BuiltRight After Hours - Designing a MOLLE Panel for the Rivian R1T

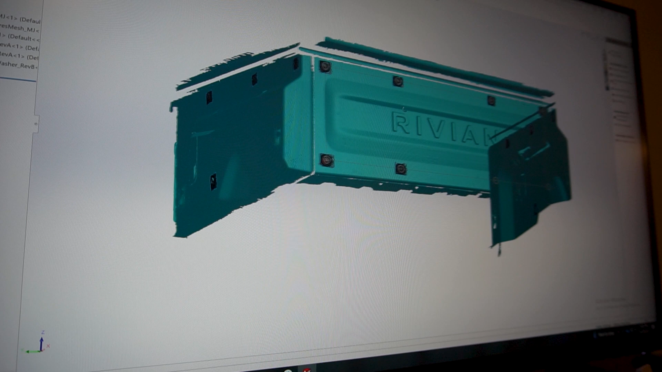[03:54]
3d scan that we created last time I apologize for the distortion in the camera lens it's kind of wide-angle
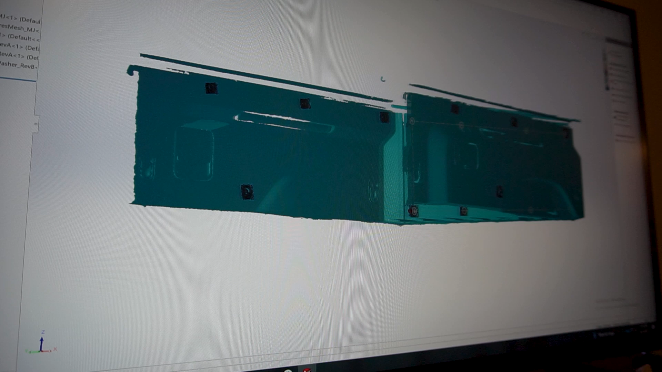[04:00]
because it's close to the screen here but anyway you see that and the other thing you're probably noticing
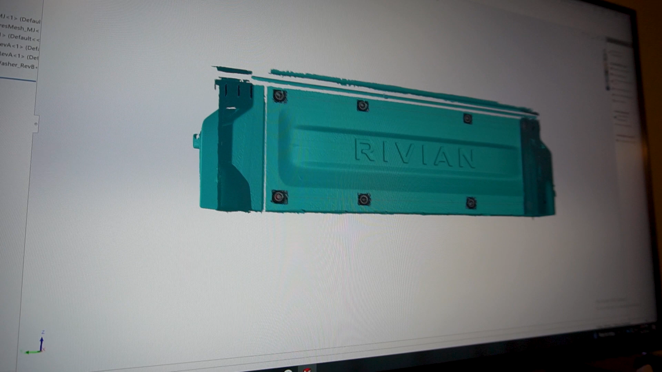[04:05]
at this point is we've cleaned it up a little bit and because of the some of the limitations of SOLIDWORKS and how SOLIDWORKS handles really large surfaces I've split them up so I've got this what's called a graphic surface
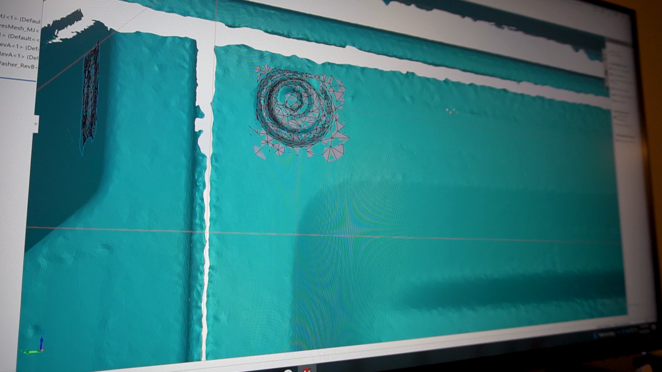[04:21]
which is the main shape of the bed here that I can't really select and work with and if I hide that
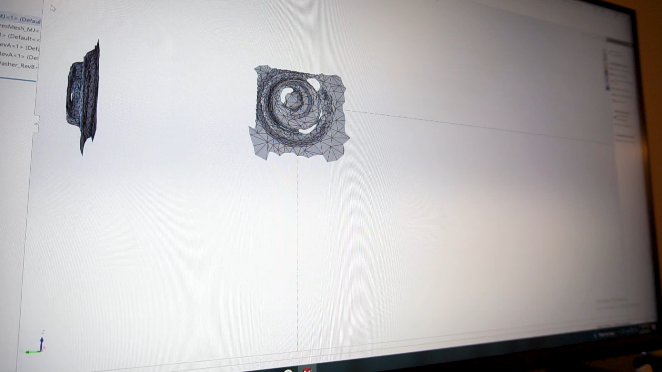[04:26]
I have our mounting points here isolated
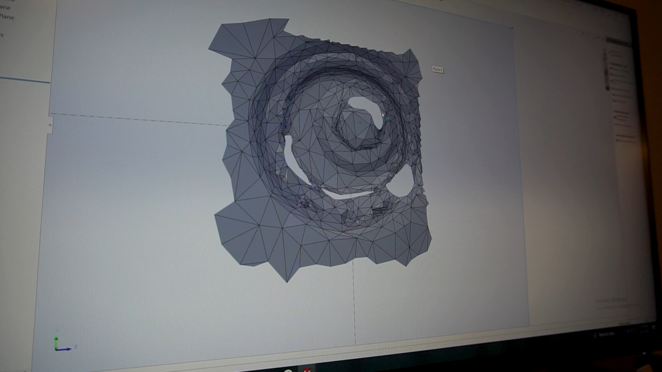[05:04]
call to create what I believe are accurate dimensions it
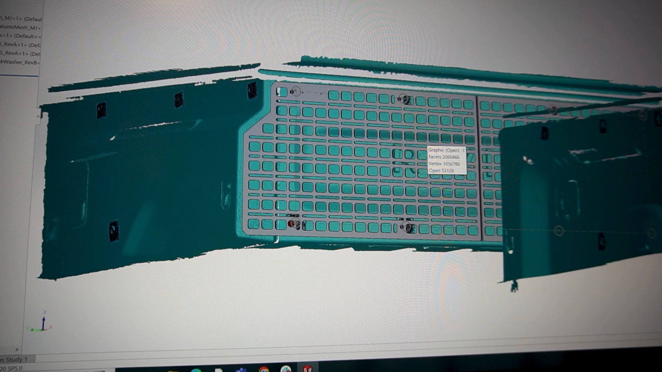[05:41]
anticipating ended up being two parts side by side with